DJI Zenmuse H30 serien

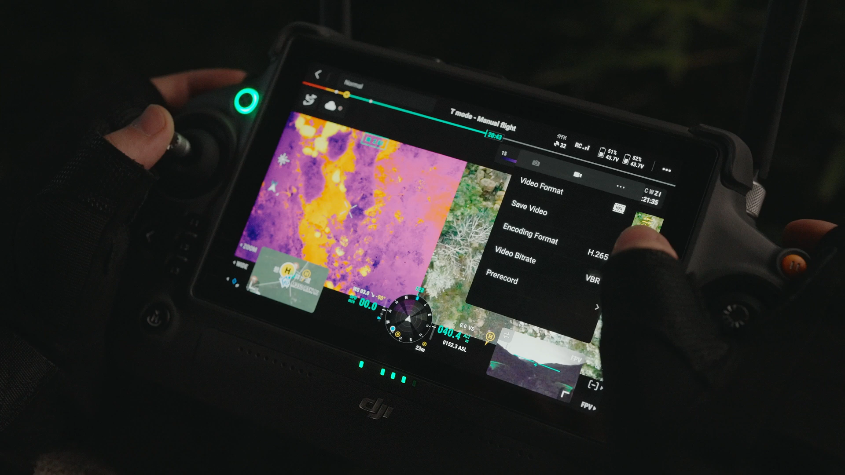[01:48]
The H30T features up to 30 seconds of pre-recording. H30T's low-light sensing capabilities are equally outstanding.
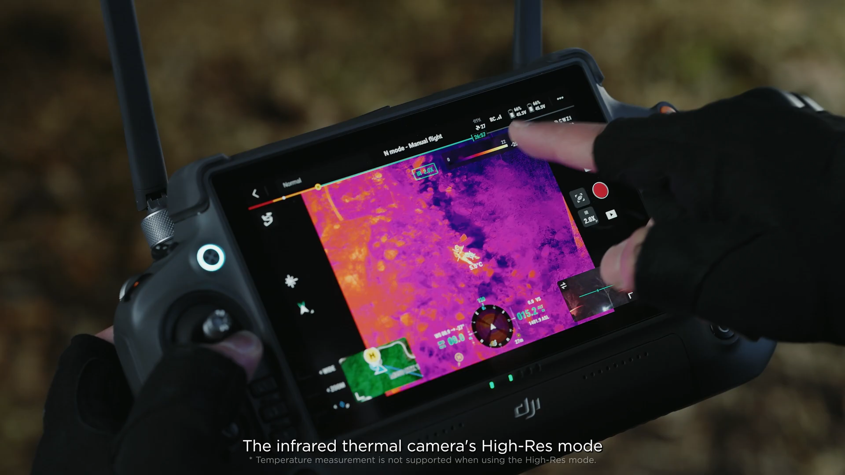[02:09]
The infrared thermal camera's high-res mode allows
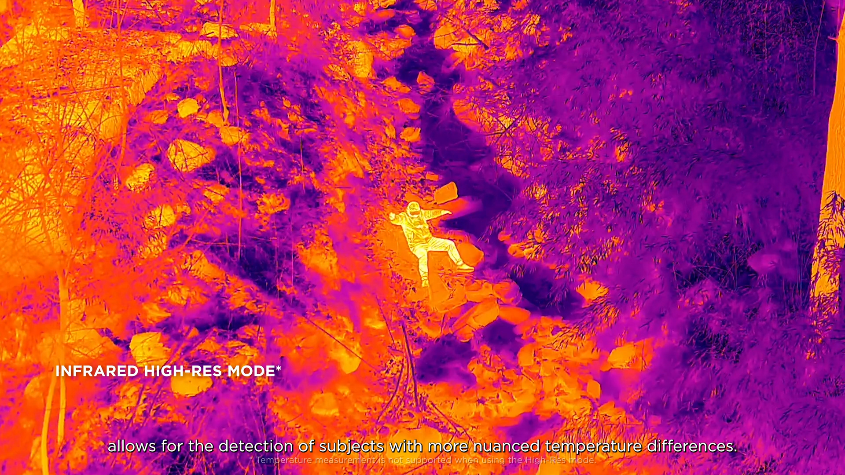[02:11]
for the detection of subjects with more nuanced temperature differences.
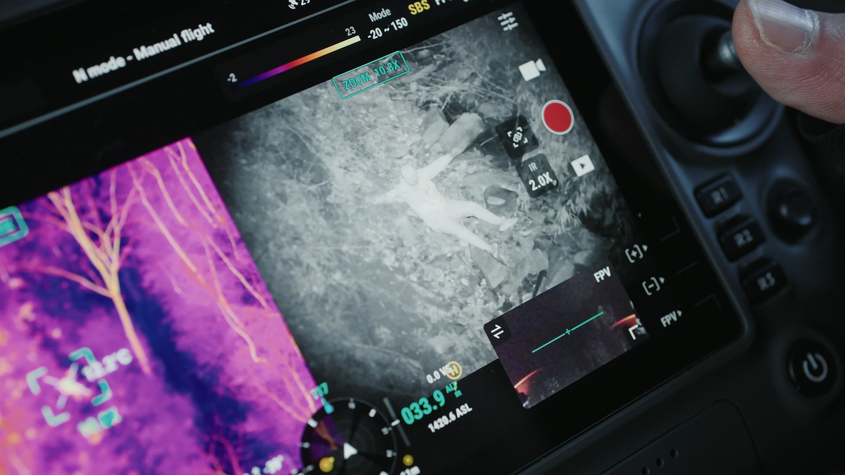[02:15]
This enables operators to more quickly locate subjects.